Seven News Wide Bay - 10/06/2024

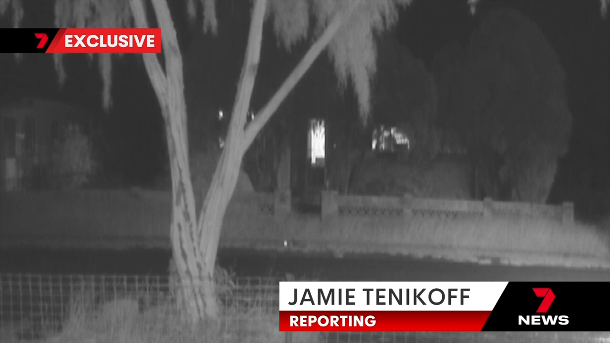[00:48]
A man was seen casually strolling outside and gesturing toward the home before fleeing.
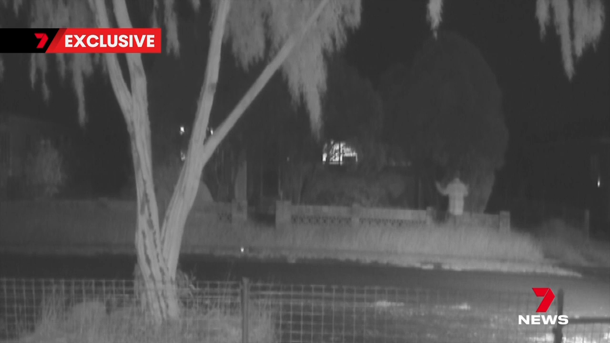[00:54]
Five minutes later, it was engulfed in flames. It got woken up with the smashing of glass.
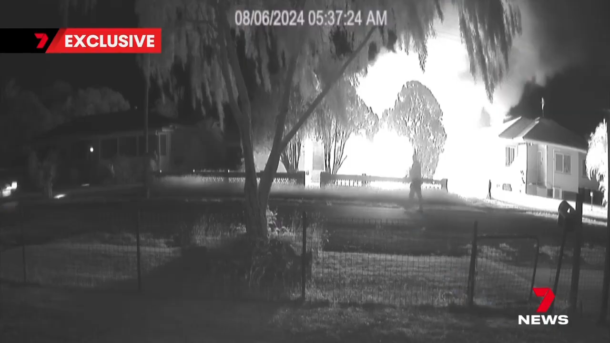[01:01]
These exclusive pictures show neighbours scrambling as eight fire crews were tasked to the blaze.